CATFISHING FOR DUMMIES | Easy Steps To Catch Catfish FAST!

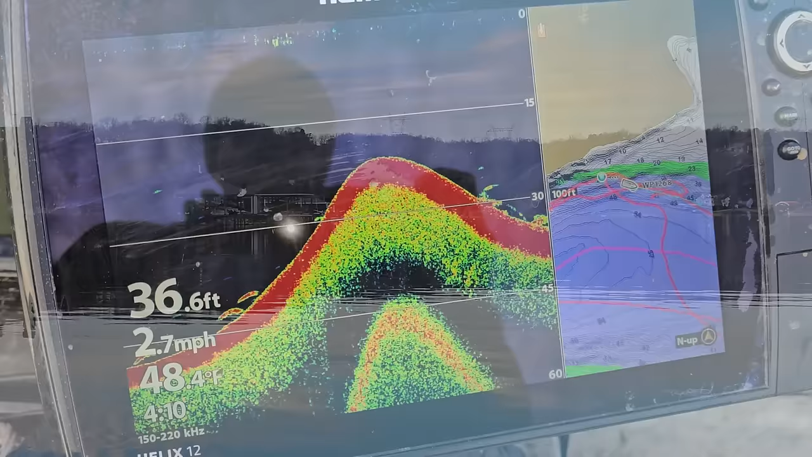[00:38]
On screen: depth 36.6 ft, water 48.4°F, speed 2.7 mph
So here's what we're looking for today. We've got a creek mouth over here with a slightly tapering brake line all the way up,
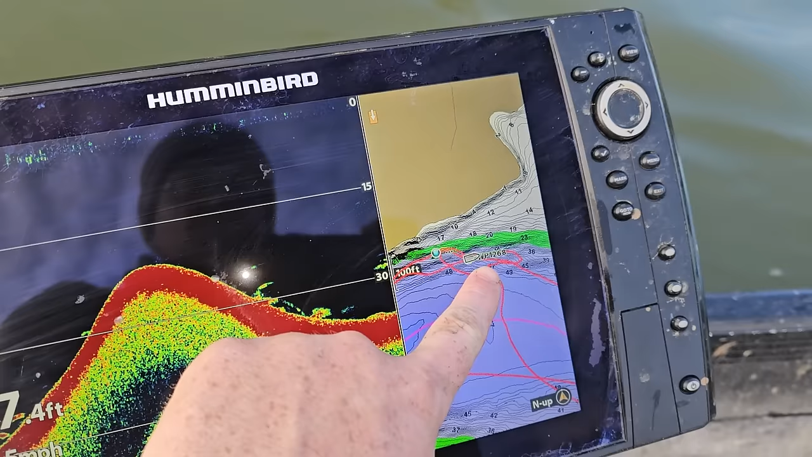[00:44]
okay?
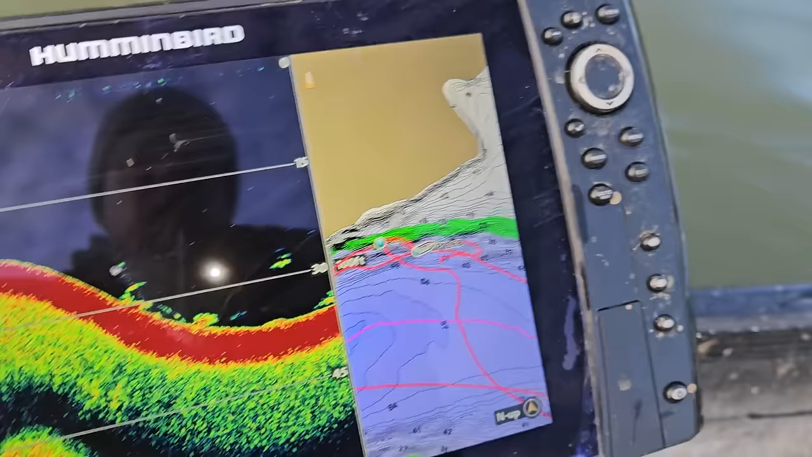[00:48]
And then on these waypoints I've marked right here, they're like submerged stumps and just random jump.
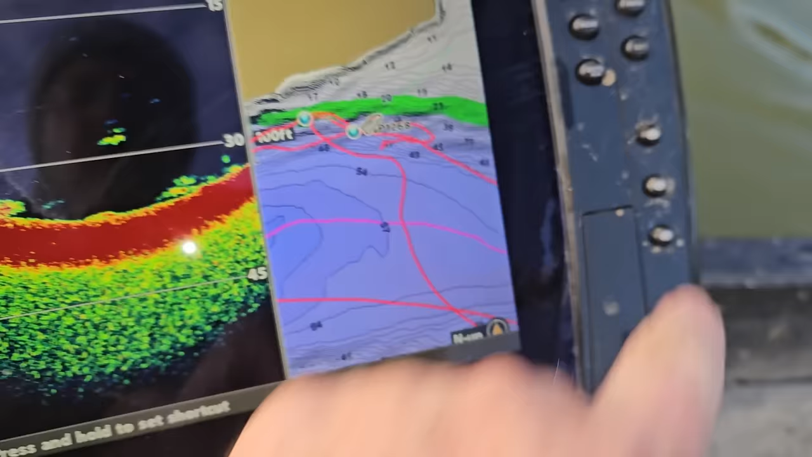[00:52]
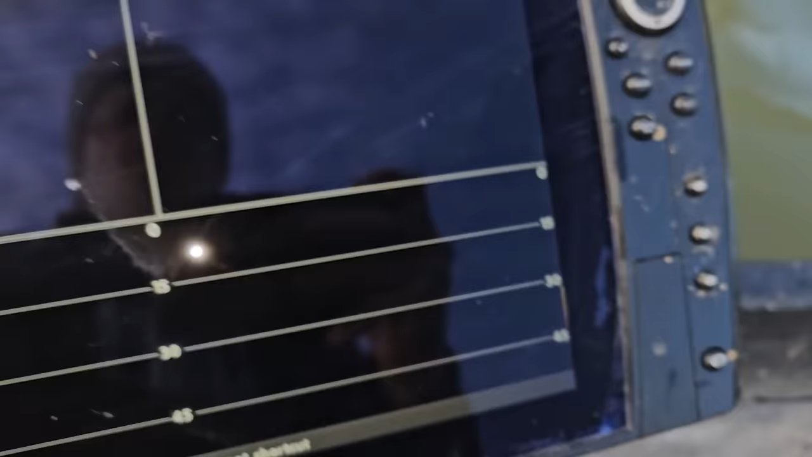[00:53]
Yeah, you can see them right here.
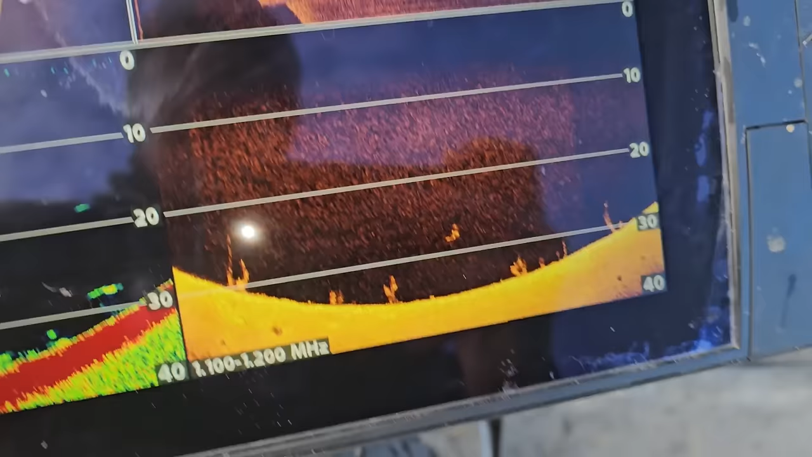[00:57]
Lots of submerged little trees and stumps all over the place right here.
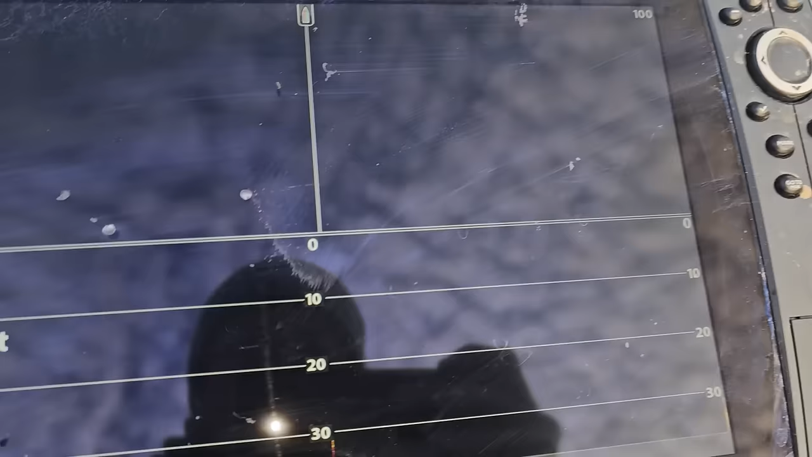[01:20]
Look, we've got bait in the area on top of this tree right here.
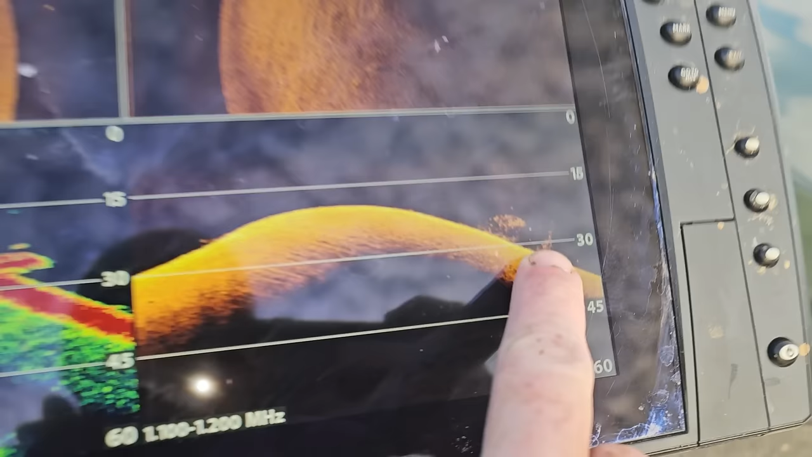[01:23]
And that's the kind of stuff we're looking for.
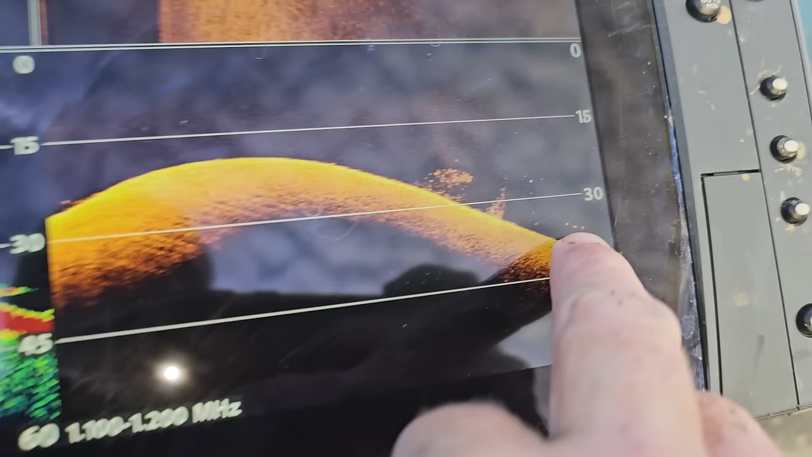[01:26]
And then right here we have some pretty clear returns that are catfish, more than likely.
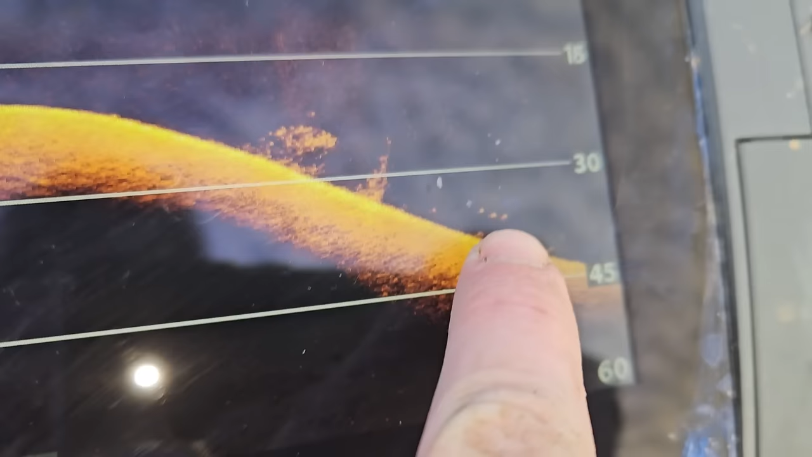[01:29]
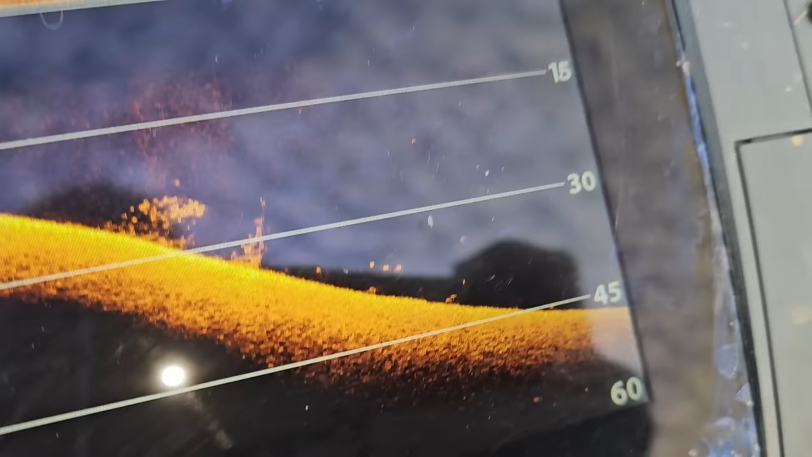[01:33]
And that's what they look like on down imaging, and that's what they look like on 2D.
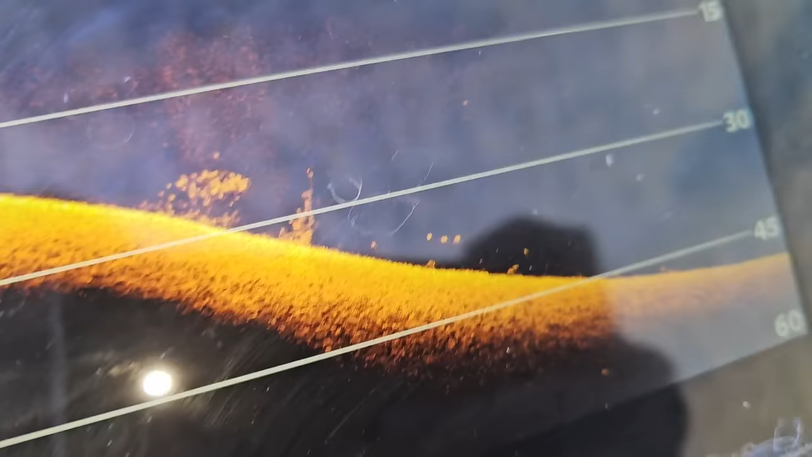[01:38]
So we know there's definitely three fish.
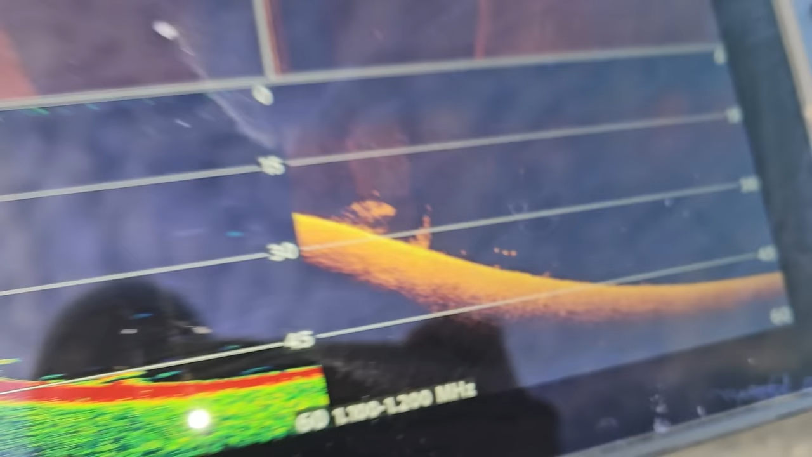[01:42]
And we're going to see what happens.